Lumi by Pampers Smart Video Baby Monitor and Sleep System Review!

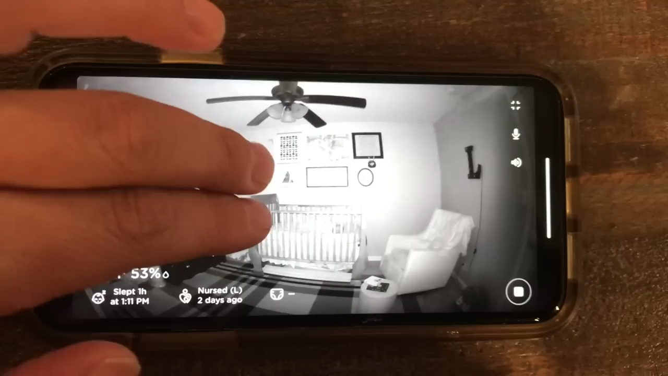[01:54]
But with the Lumi by Pampers, you can zoom in, you can toggle, you get 180 degrees.
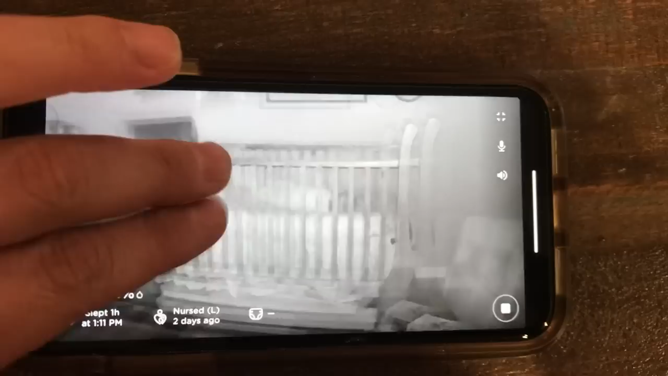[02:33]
When you're looking at the monitor on your phone, you can easily see the icons for temperature, humidity, and other options.
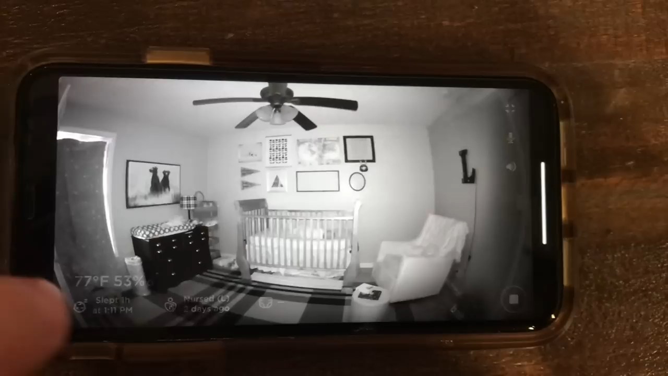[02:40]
But you can also tap these to make them go away to see more of the video screen.
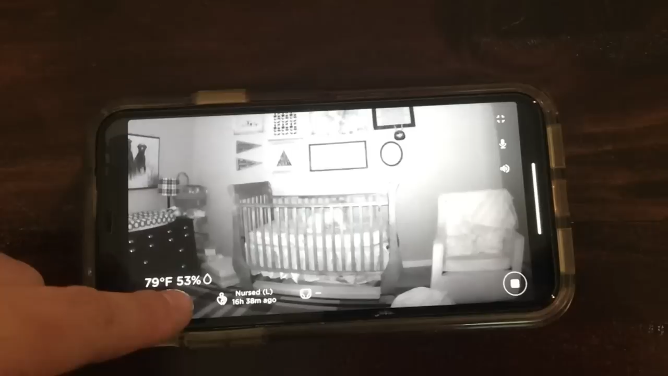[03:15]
You can see my little guys crawling around. This is the night vision, and look how clear it is.
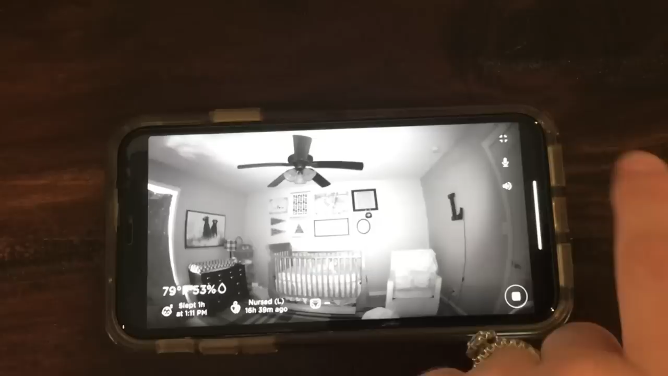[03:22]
You also have in this corner your volume and your microphone if you want to talk, and then you can make it full screen or back to your regular.